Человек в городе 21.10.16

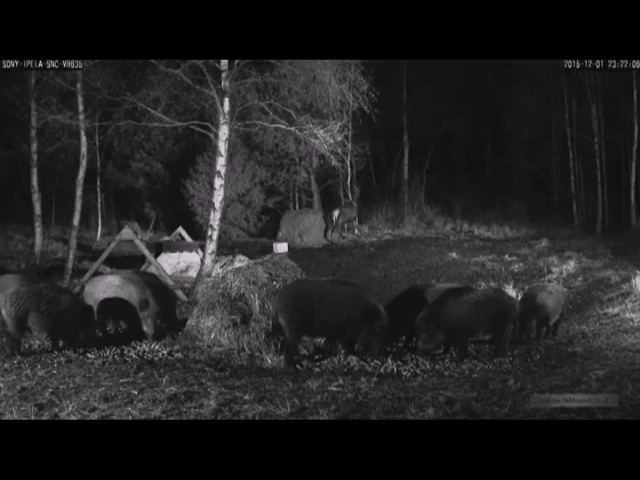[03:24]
Кабанов, к примеру, нужно считать седя на этой вышке в тёмное время суток, когда животные выходят из леса, чтобы подкрепиться зерном.